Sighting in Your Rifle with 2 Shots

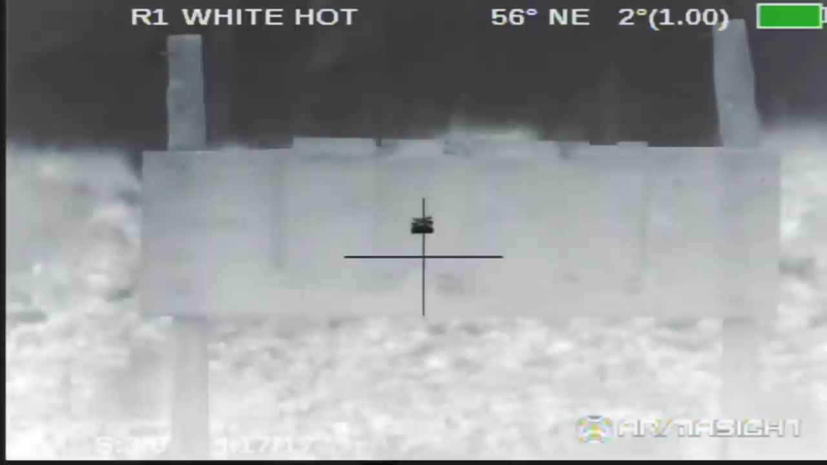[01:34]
Let's go ahead and take it. All right, this is real important.
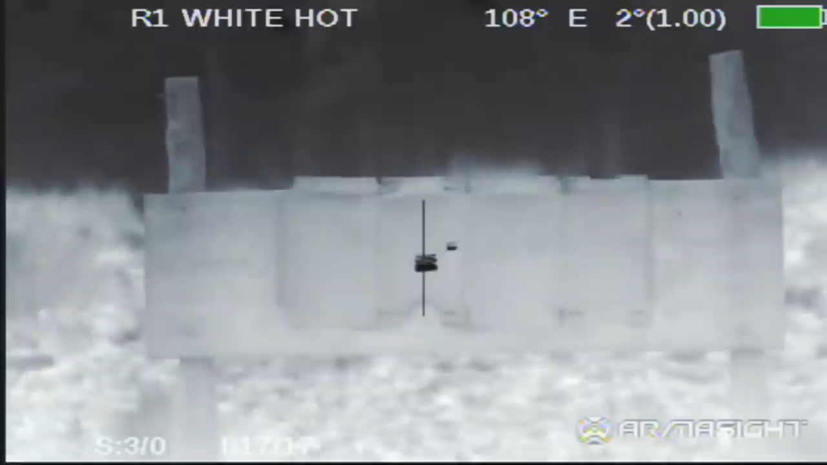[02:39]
Once I go into the menu,
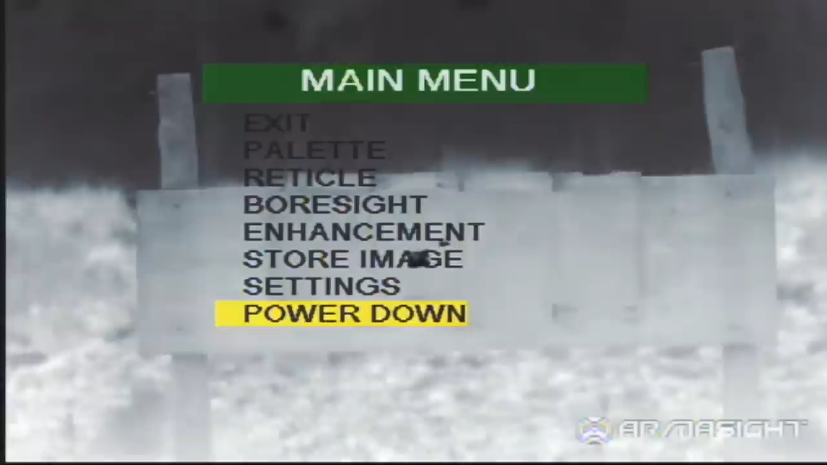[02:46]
I'm going to go to the point where I can adjust my reticle.
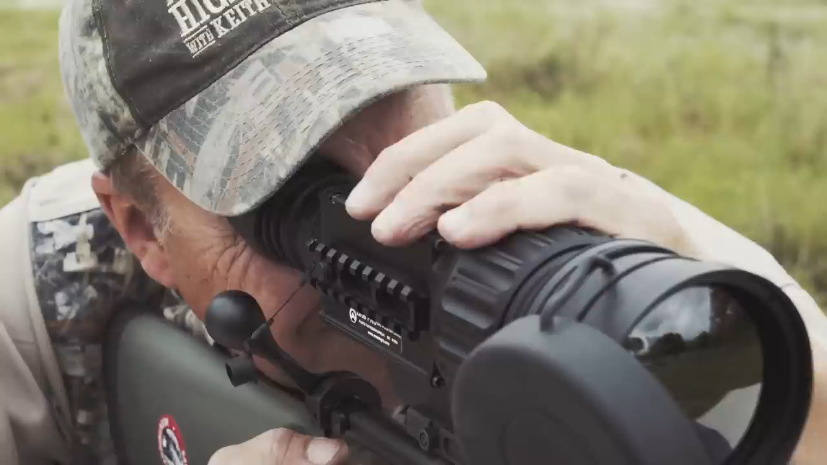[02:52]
Now, you'll notice the crosshairs. What I'm going to do is I'm going to stabilize the rifle on the table and
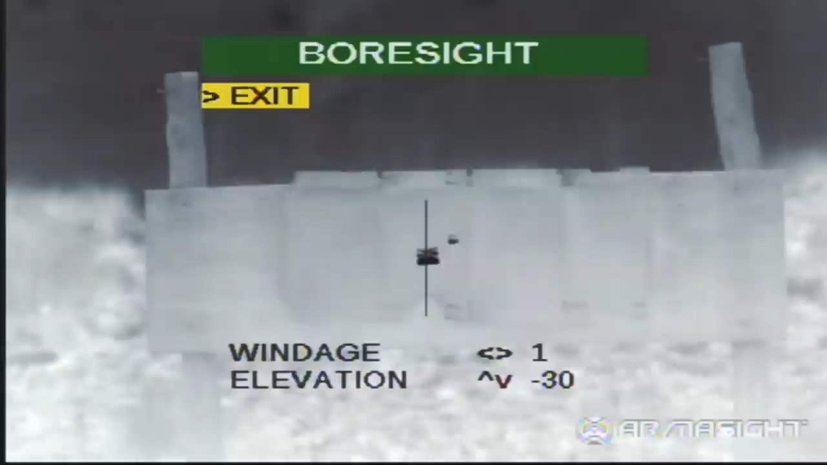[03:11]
then I'm going to adjust the reticle to move it. See it moving like that? Move it to where it is in line with where I shot originally.